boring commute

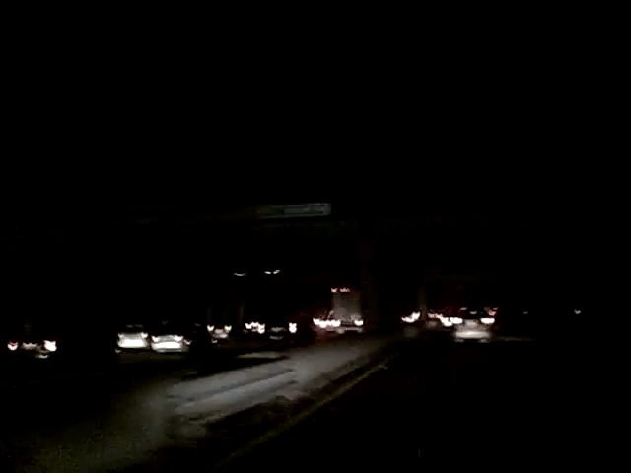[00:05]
Oh no, we got to drive slow cause there's some snow like douchebags. Welcome to Massholeville.